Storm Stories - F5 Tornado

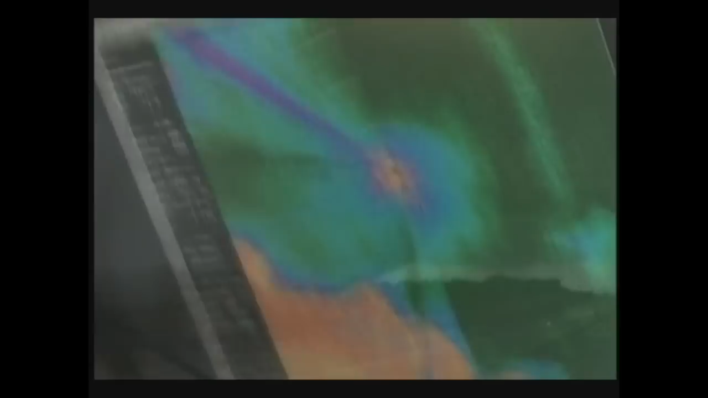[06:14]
With the radar information keeping the trucks just outside of danger, the crews follow the tornado 15 miles up the interstate.